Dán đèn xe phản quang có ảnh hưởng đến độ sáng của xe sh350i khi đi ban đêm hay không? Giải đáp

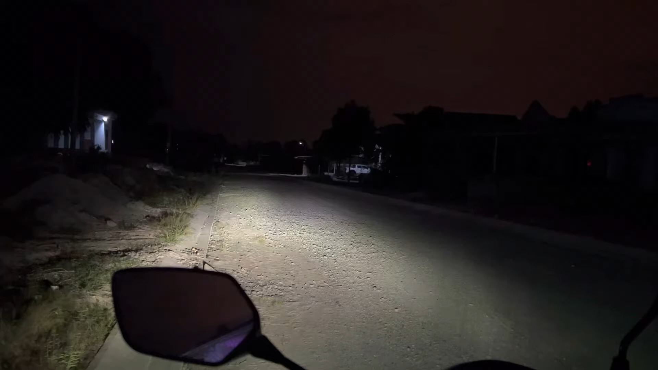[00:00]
À, thì đây là nhiều bạn hỏi mình là dán cái phần dạ quang lên trên phần đèn đó, nó có bị hãm lại độ sáng hay không, thì các bạn coi đây nha. Thì đây là phần đèn zin theo xe mà mình đã dán dạ quang màu màu xanh kawaii, thì các bạn xem là độ sáng nó không hề bị giảm lại nha, nó vẫn sáng bình thường như là khi bạn chưa chưa dán nha. Đây đó, mình đã dán dạ quang, các bạn xem nè đó, mình đã dán dạ quang màu xanh kawaii nè.